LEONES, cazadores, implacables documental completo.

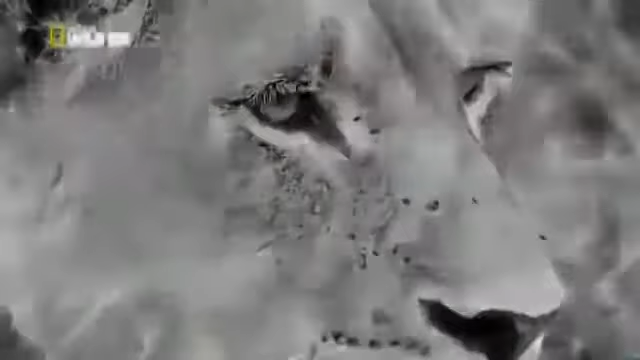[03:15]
Examina la manada y elige un objetivo.
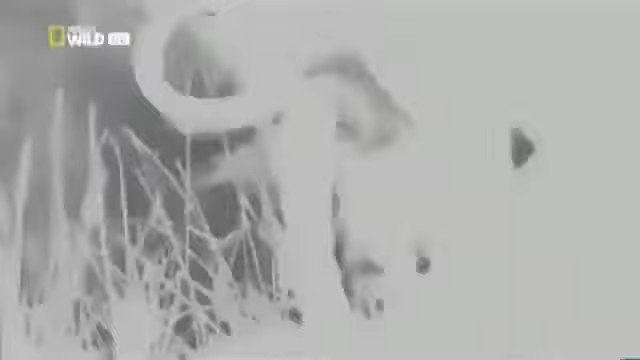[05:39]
En 15 segundos, el búfalo empieza a sentir la falta de oxígeno.
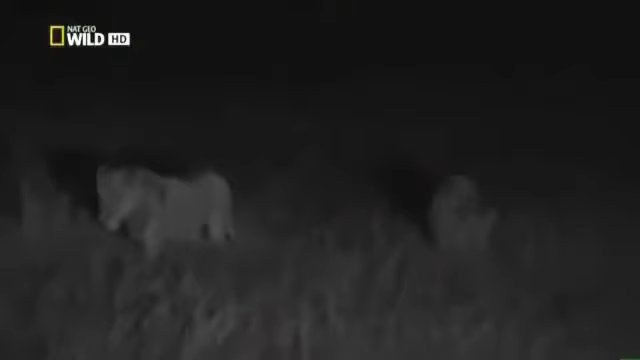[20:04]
Pero el león es capaz de ver hasta cómo el animal respira.
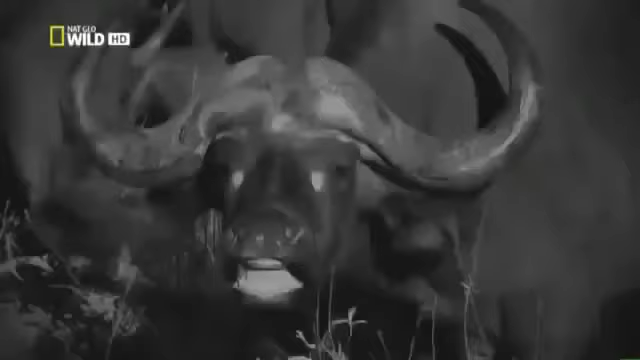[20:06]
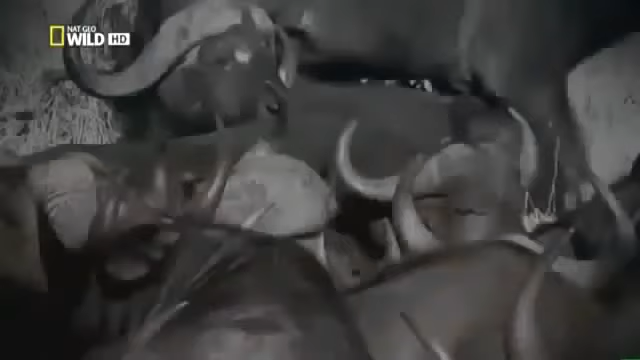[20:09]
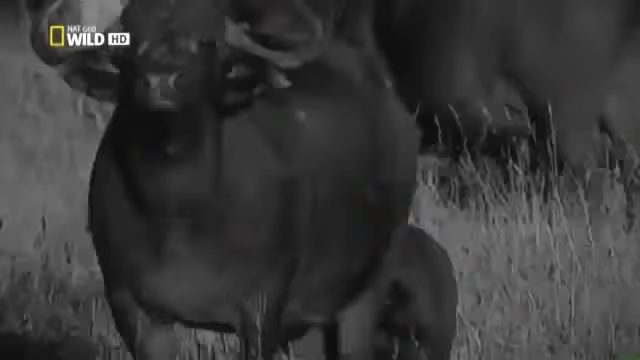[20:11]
El búfalo tiene una visión nocturna muy limitada, por eso se mantiene especialmente alerta.
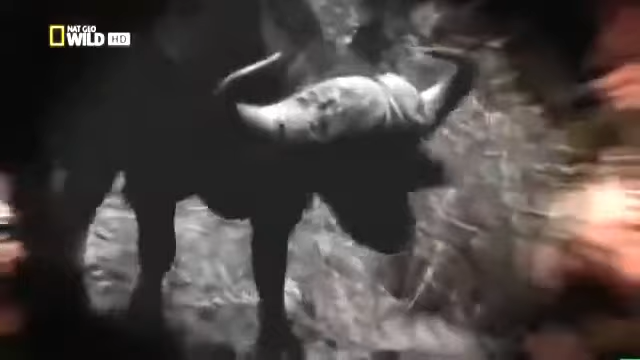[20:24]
Cuando una nube oculta la luna y la visibilidad disminuye aún más,
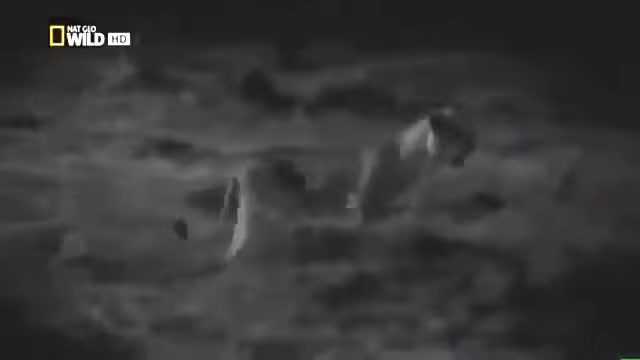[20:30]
los leones, liderados por su ariete, pasan a la acción.
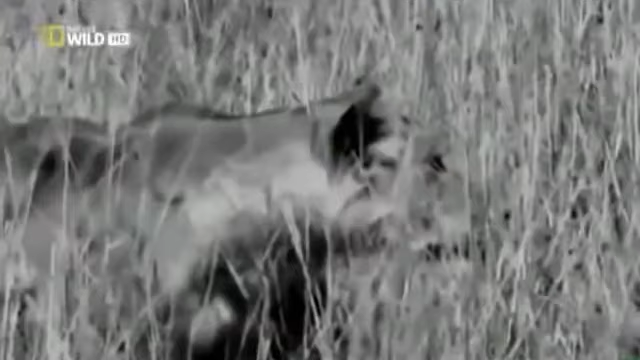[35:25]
La leona más veterana inicia la persecución. Pero la leona novata se limita a mirar y se queda rezagada.